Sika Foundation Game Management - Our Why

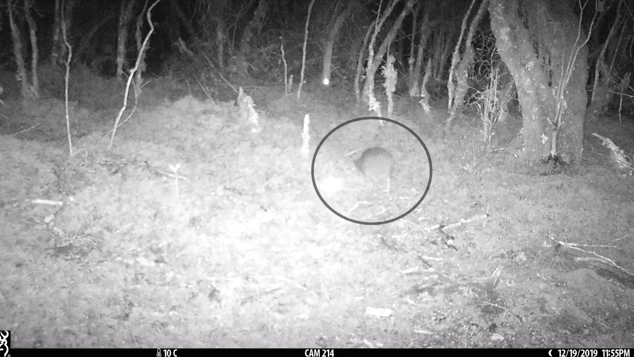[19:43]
and it was bigger than this fawn. This fawn's probably 2 kilos. And its chances of survival are really low.